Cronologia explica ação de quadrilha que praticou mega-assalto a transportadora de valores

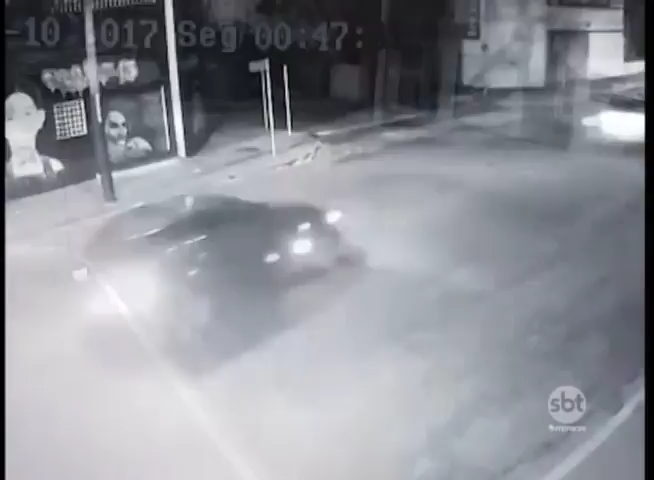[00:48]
Faltando menos de 15 minutos para uma da manhã, cinco carros passam em fila pelas ruas do bairro,
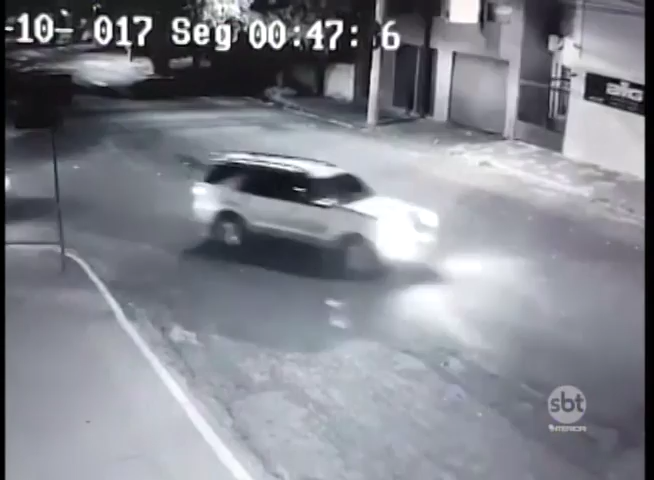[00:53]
onde fica a empresa-alvo dos bandidos. Poucos minutos depois, a uma em ponto, outros três carros estacionam 300 metros do prédio.
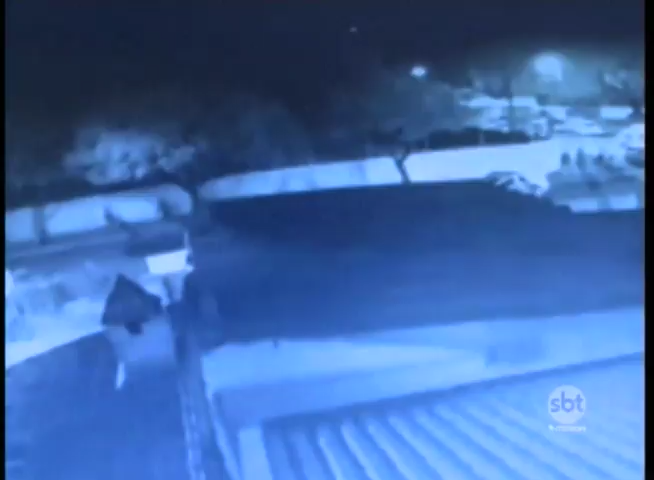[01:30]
Diversas viaturas aparecem nesse vídeo chegando ao local,
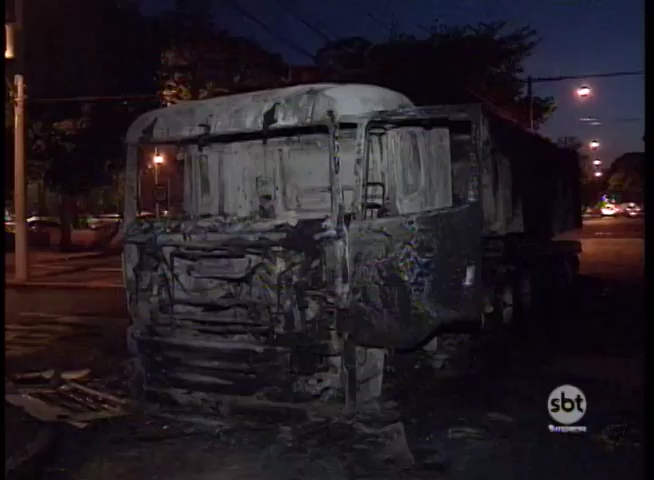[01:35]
pouco antes dos criminosos incendiarem dois caminhões nas ruas, que dão acesso ao batalhão.
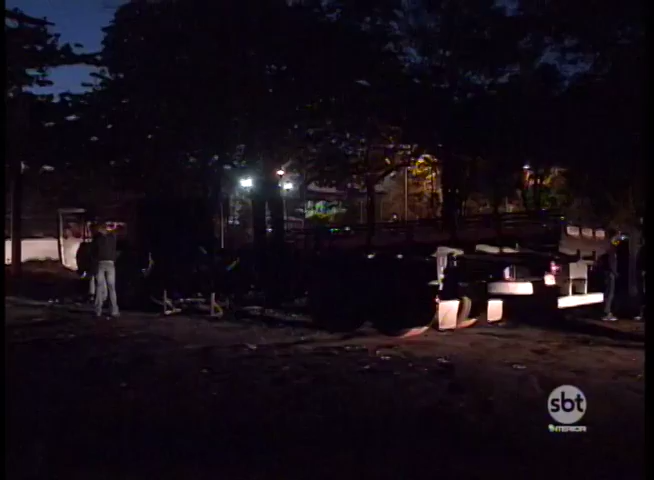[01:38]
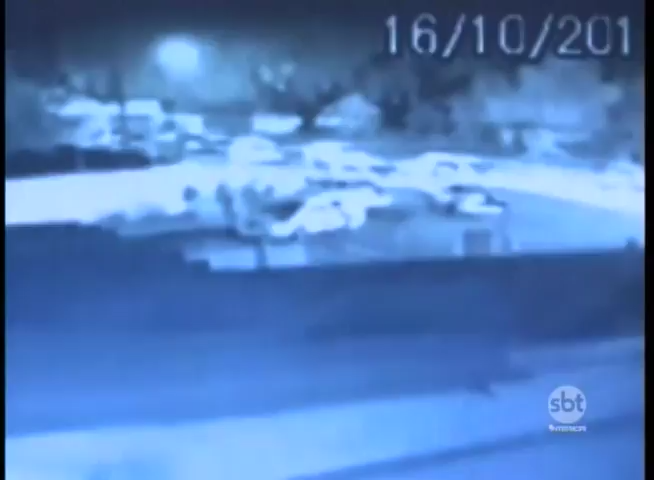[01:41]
Houve intensa troca de tiros. Com o quartel às escuras e sem a ajuda do Copom, o centro de operações da Polícia Militar, os policiais passaram a se comunicar por celulares.
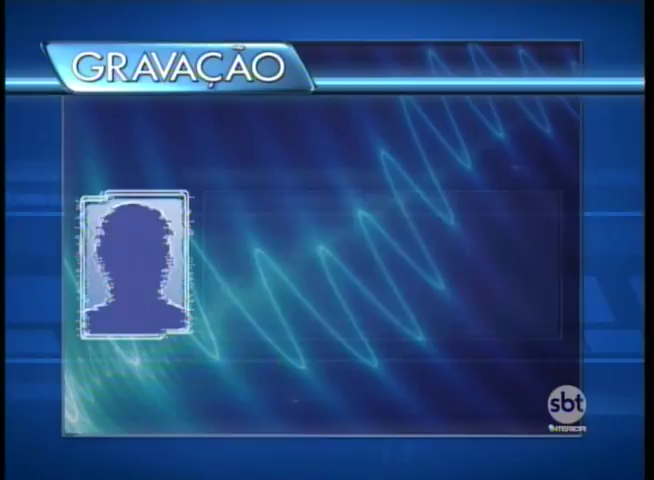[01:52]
O CPI está cercado com dois caminhões pegando fogo, um de cada lado. Tem bandidos do lado de fora segurando nós aqui dentro. Eles estão atirando de fuzil. E estão provavelmente aí na esquina e dentro da escola Francisca. Enquanto isso, bandidos também utilizam outro caminhão para bloquear a rodovia Marechal Rondon e
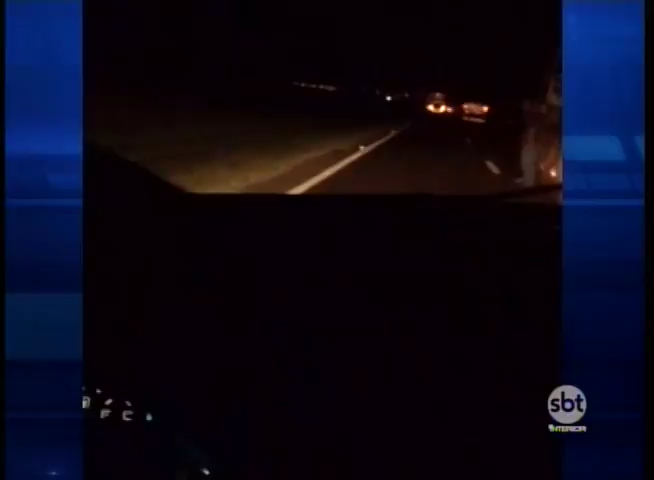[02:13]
impedir que reforços policiais cheguem de outras cidades da região. Tudo travado, galera. Tudo travado, travado, travado.